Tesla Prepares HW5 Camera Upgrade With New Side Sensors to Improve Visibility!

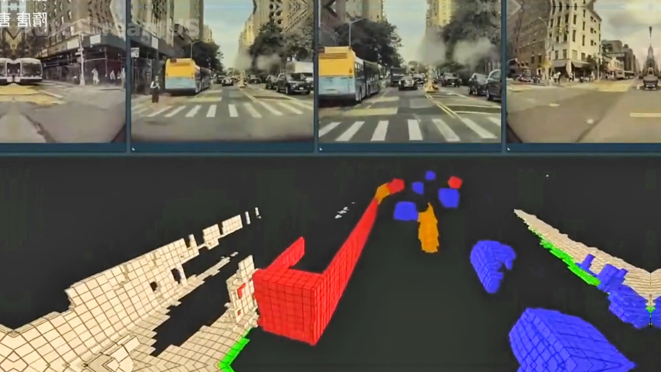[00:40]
The idea here is to get super-precise object detection during those tricky low-speed maneuvers,
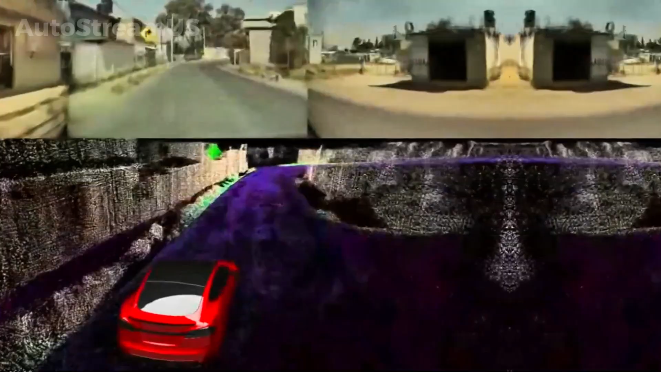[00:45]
which is crucial for features like summon and banish.